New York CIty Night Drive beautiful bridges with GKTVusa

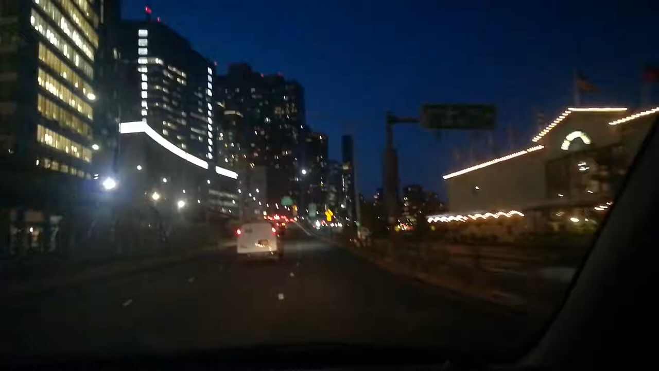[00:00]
Hey, hey, the United Nations building at the UN building at the Grecla.